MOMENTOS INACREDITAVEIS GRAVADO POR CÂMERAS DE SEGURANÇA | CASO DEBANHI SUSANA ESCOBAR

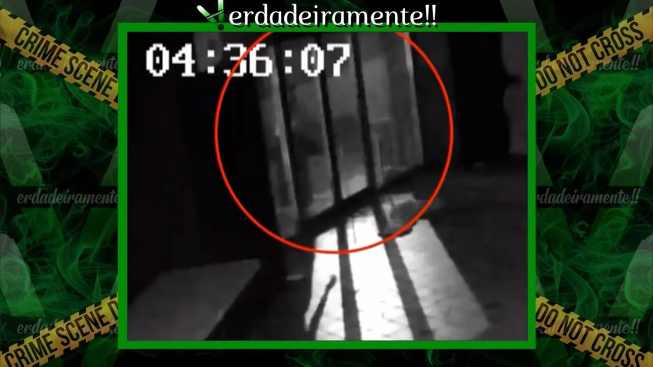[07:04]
Às 4h56, veja, 20 minutos depois ela volta correndo. Às 4h56 da manhã ela volta correndo. Família, observe, após quase 50 minutos depois aparece uma sombra na grade.
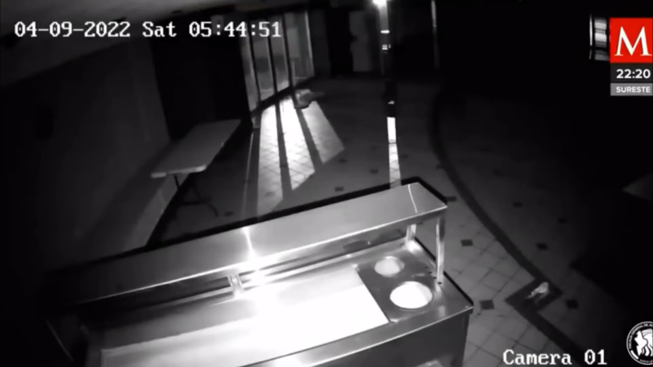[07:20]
Só que essa pessoa não aparece na filmagem. Será que foi essa pessoa que matou Devani? Será que Devani já estava morta nesse horário? Parece que alguém está ali.
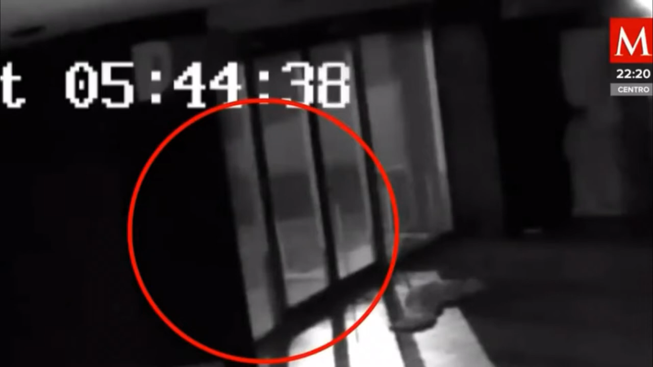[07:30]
Mas a câmera não mostra quem é. Não aparece, a pessoa não aparece na câmera. Até parece que a pessoa sabe que ali tem uma câmera. Observe na outra câmera do mesmo estabelecimento do lado direito vou dar o zoom aqui.
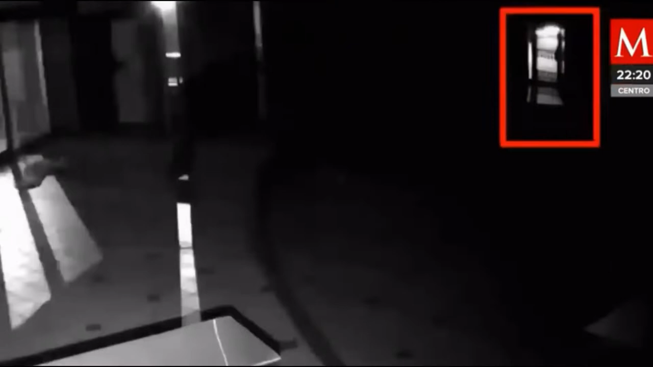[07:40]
Observe que tem uma pessoa ali. Não se sabe se é Devani ou outra pessoa para um carro ali.